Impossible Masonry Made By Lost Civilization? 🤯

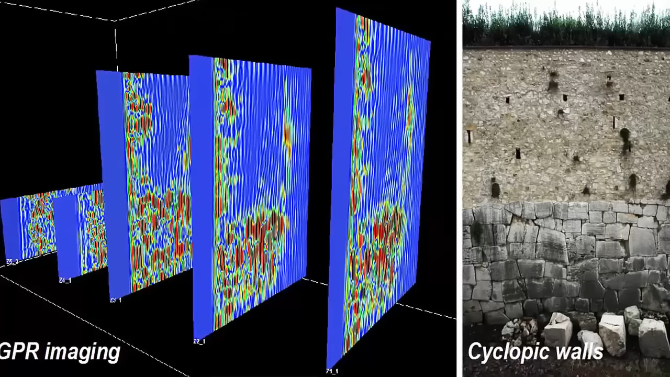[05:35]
arrival of what is now commonly referred to as the Cyclopean period. According to the official study, quote, "We defined a max wall thickness of about 3.5 meters for the cyclopic sector. We show details of the internal block organization, and we detected low resistivity values,
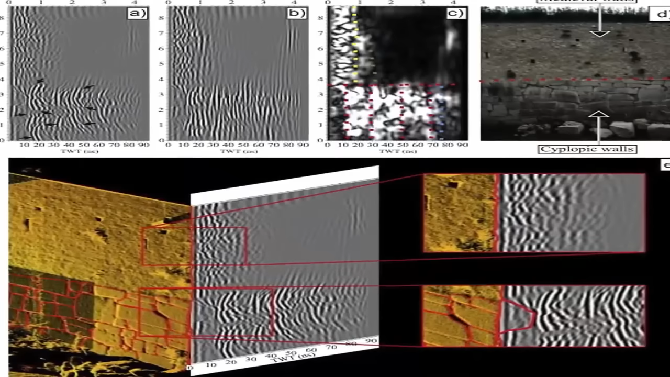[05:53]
interpretable with high water content behind the basal part of the walls.